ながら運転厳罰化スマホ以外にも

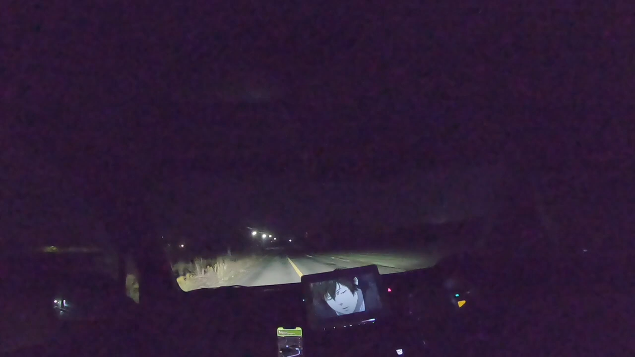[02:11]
今運転しながらこうねつけてますけど実際今ね画面見てるかって言ったら見てないですからね皆さんもねとりあえず気をつけなんだ?前大丈夫か?なんかほんま変な感じで止まってるんですか?怪しいな事故ってんじゃねえだろうなこれどうもツレ同士ですツレ同士いらしいって思うのでこれって正面に仕様がなくないですかね?画面見てないって主張したところでねえあんまりね